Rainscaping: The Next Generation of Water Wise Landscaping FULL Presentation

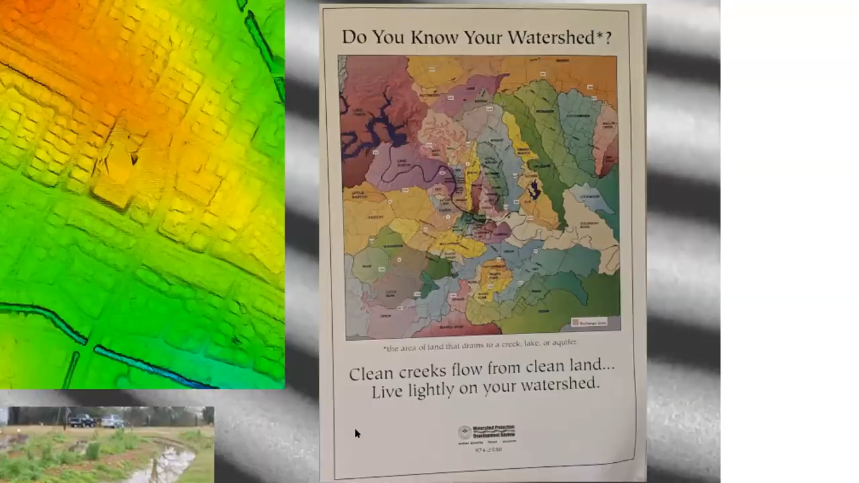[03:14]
So here's a image showing that basically every home anywhere is in a watershed.
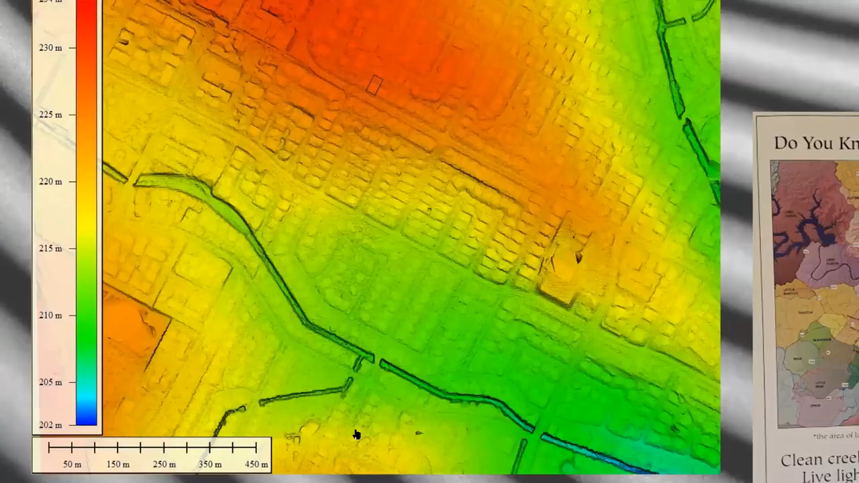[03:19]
It doesn't matter if you're at the top of the hill or the bottom of the hill. You're part of a watershed and the water that lands on your landscape will end up somewhere downstream from you. So for instance, this home, the water is going to flow down the street. It's going to enter a storm drain. This is an urban area in Austin, and it's going to be carried by that storm drain into that creek. Well, it used to be a creek. Now it's concrete channel. And they had to line that channel of
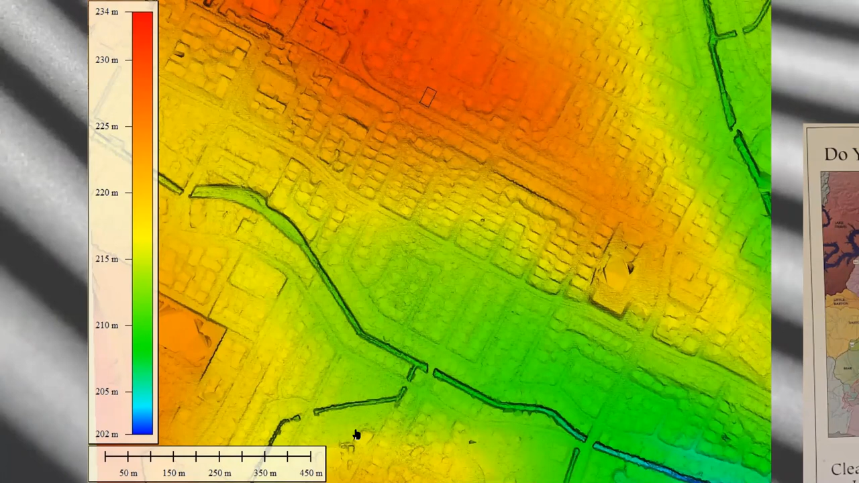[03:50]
that creek with concrete because all of the runoff water from all of the impervious cover of those houses was hitting that creek so fast that it was ripping the banks open.
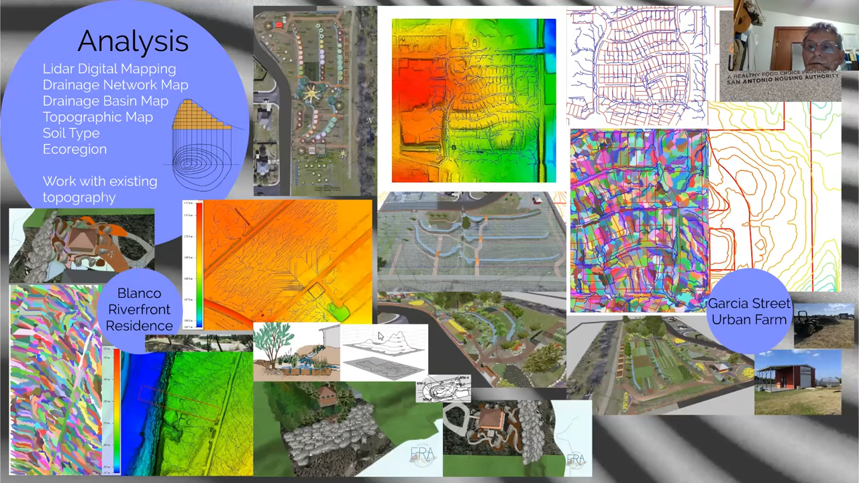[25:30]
and the set of maps there shows us, we can analyze that to show where the water flows across the landscape. A lot of this uses topographic maps that show the contour.
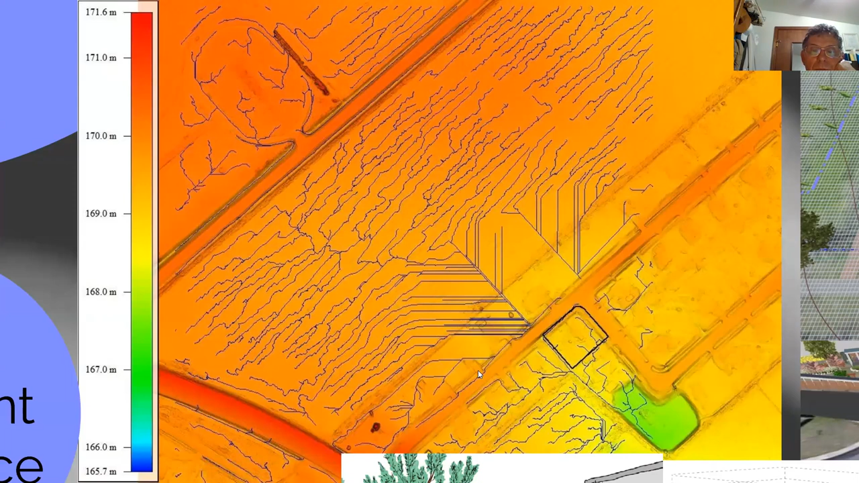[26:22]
And you can see that green basin is probably where the engineers decided, hey, all of the water from this neighborhood, we're going to capture it right here, rather than catching it at each individual roof.
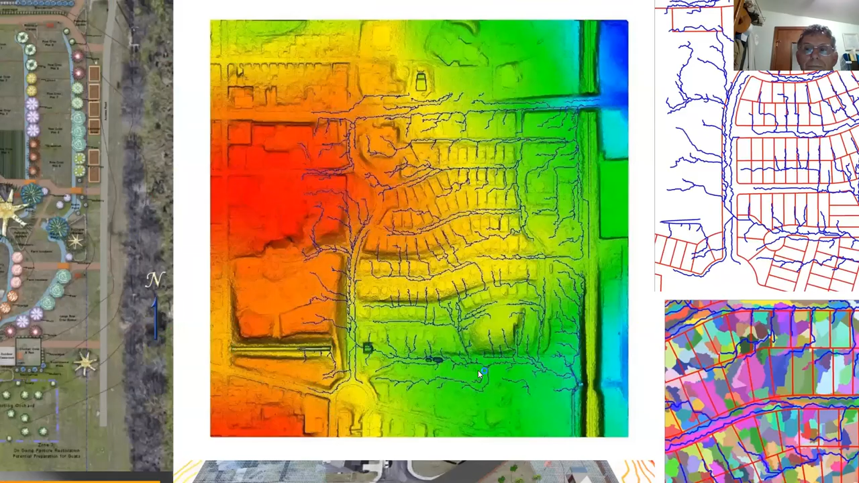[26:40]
So this is at the Garcia Street
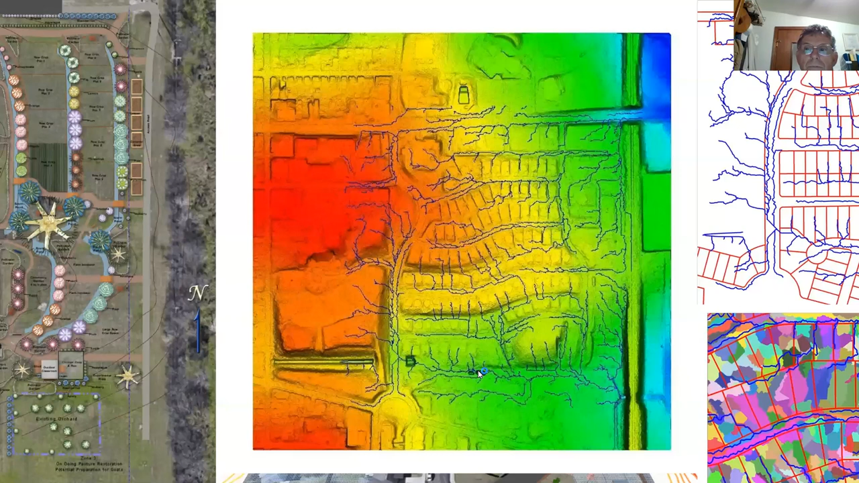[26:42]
urban farm in San Antonio. We analyzed that landscape for them.
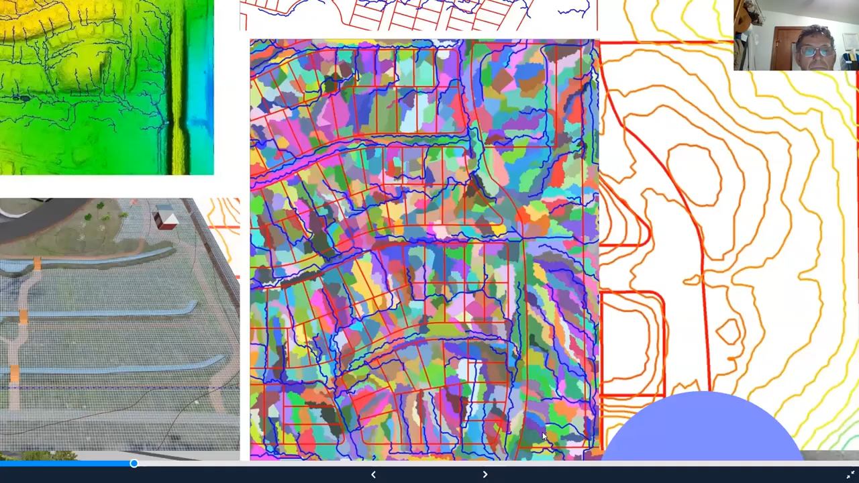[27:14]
This breaks it down a little further and shows how the individual sub-basins feed into those networks.
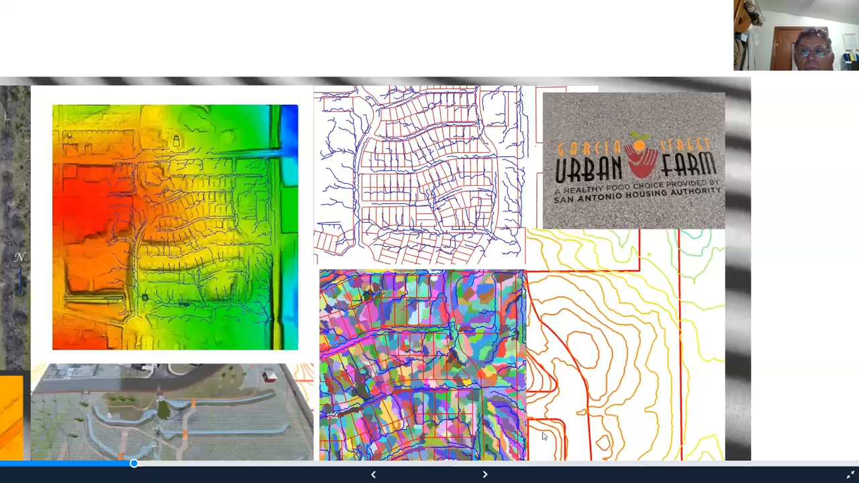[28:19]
Also, I wanted to show you an example from a riverfront residence on the Blanco.
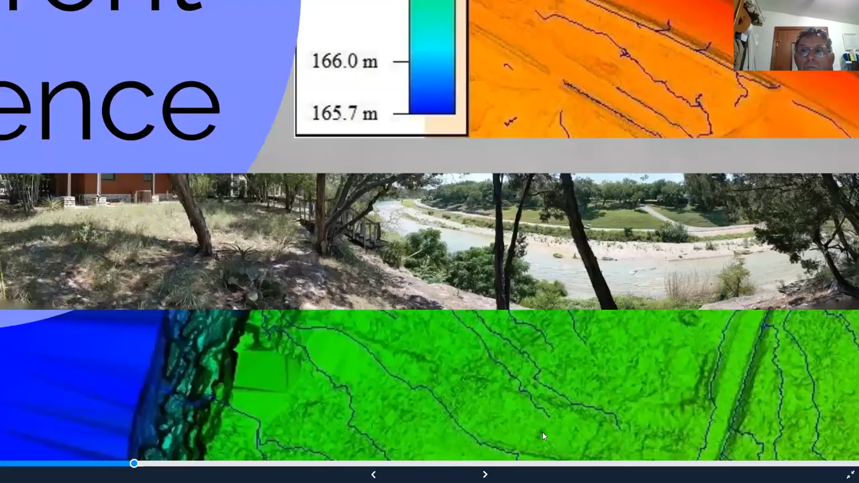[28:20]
So we performed a watershed analysis here
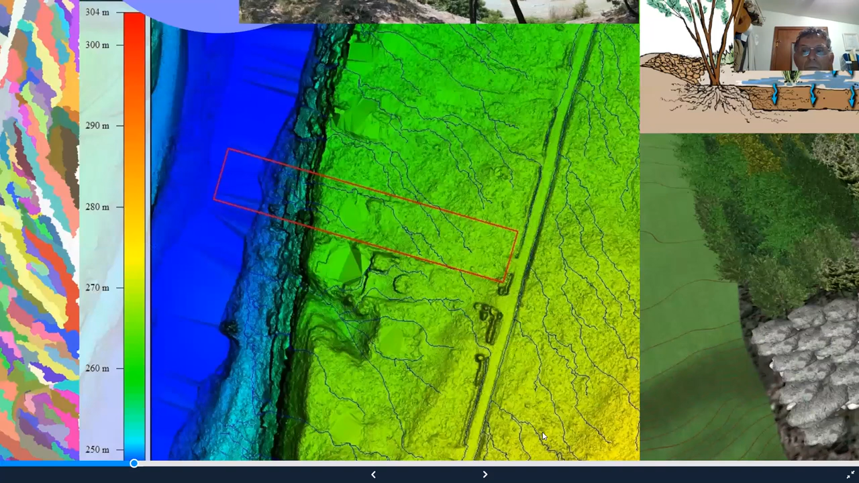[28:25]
and we're able to see how the water moved across their narrow lot and down to the river.
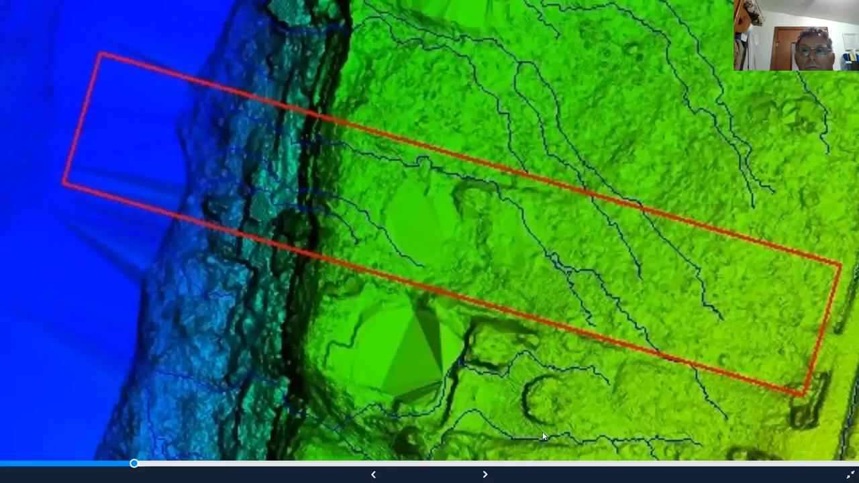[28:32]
And from this, we were able to determine where the best places to catch it were. We have that exact topography in our computer model.
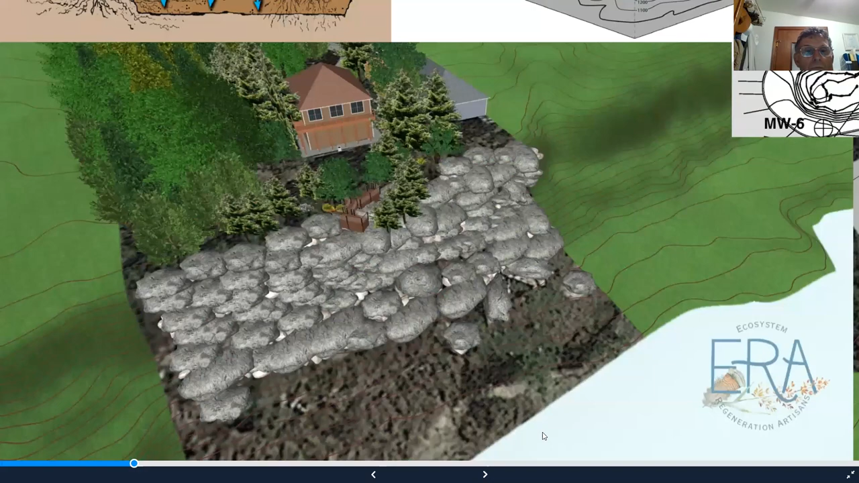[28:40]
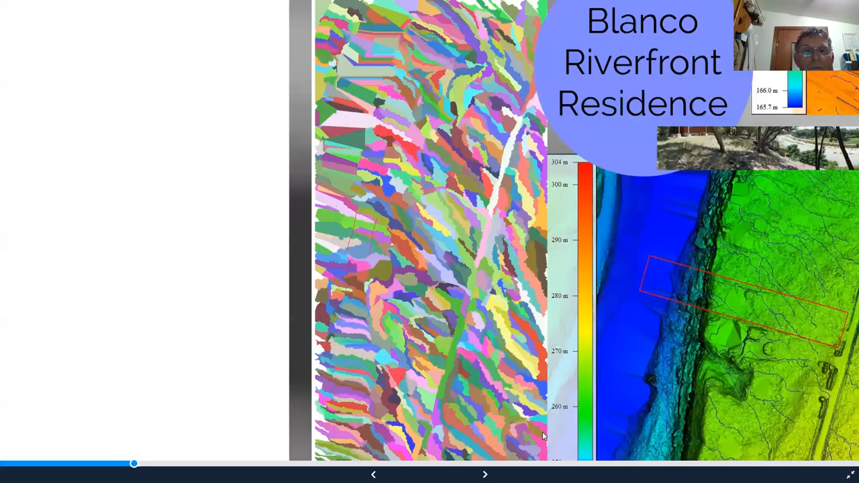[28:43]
And then we break this down and see, okay, we're receiving water down this red section. We're receiving water in this pink section, this green section.